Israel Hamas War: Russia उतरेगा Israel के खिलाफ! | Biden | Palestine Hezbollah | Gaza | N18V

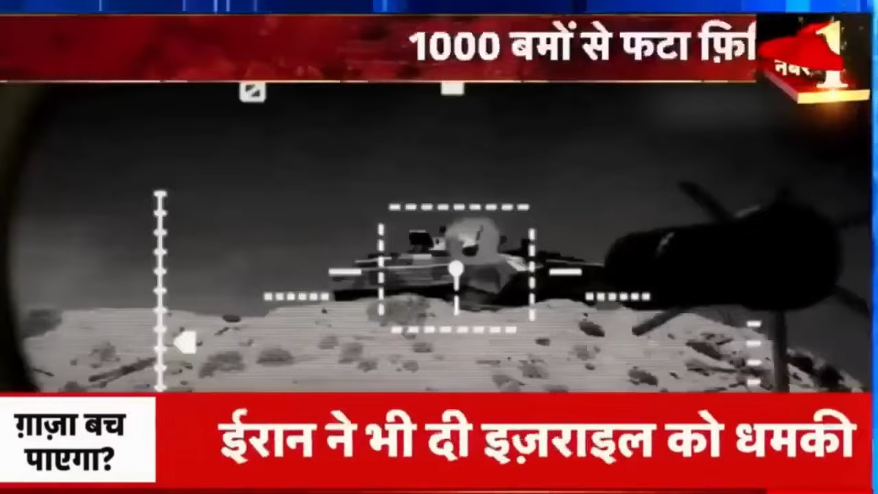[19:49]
भी हो सकते हैं जिसकी वज़े से इसराइल के टैंकों को बड़ा खत्रा भी हो सकता है